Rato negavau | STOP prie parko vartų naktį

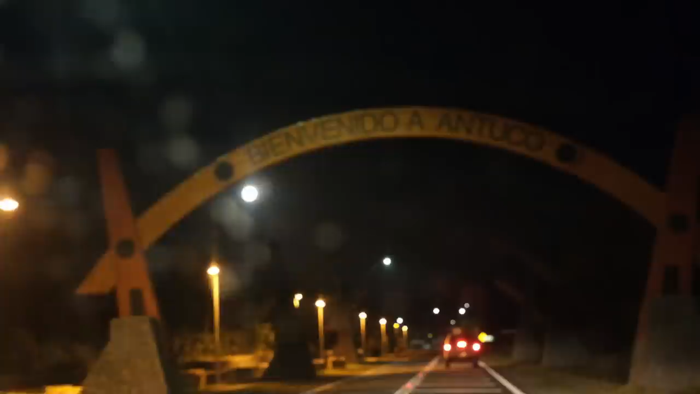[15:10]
Čia miestas Antuko. Už miesto bus ir ugnikalnis. Iki ugnikalnio dar apie 30 km. Lemškių langas apsinešęs nuo musyčių, o valytuvai nenuvalo, reikės degaliniai staptalt.
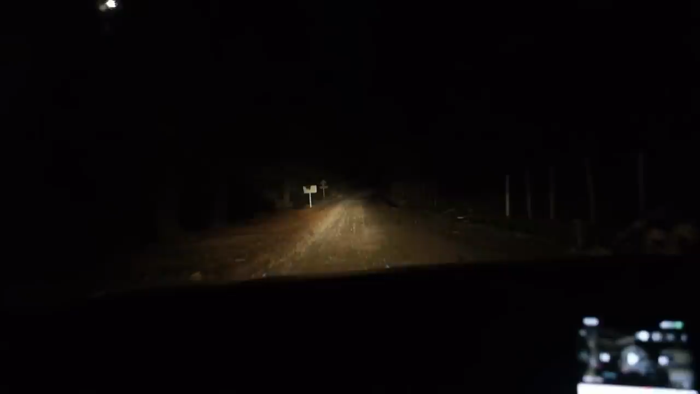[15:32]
Kažką privažiavau, tipo į kairį autobusą, į dešinę lengvosios ir matau priekį šlubaumas. Tai čia tikėtina, kad be ryto niekas neįvyks, kažkaip nuojauta kužda. Jo, tarifas.
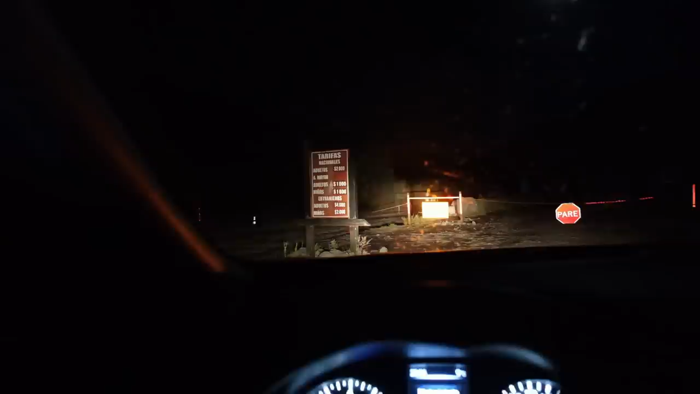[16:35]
Jo, bet čia nuės nieko. Trobelė stovi.
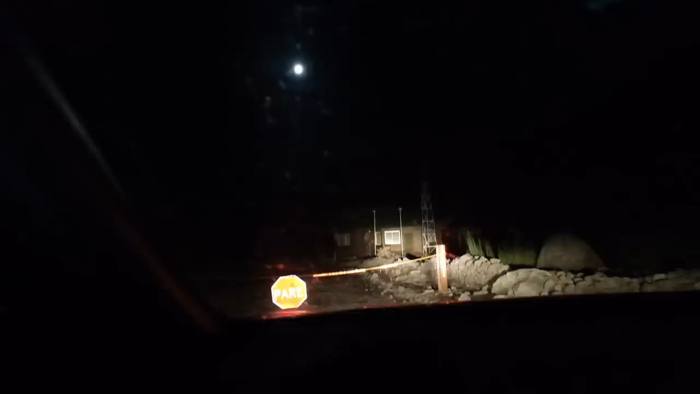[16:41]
Galime eit pasižiūrėti, kas ten rašo.